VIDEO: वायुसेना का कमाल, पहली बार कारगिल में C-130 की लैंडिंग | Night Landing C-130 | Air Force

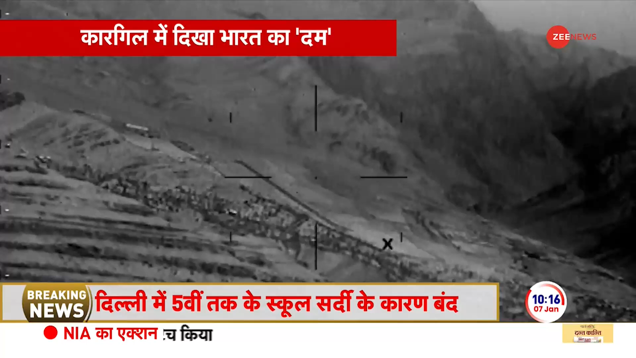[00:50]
जाती है और उसके बाद गरूर कमांडोस को वहाँ पर तैनाद किया गया देखिए ये रात के ऑपरेशन की नाइट विजन तस्वीरे है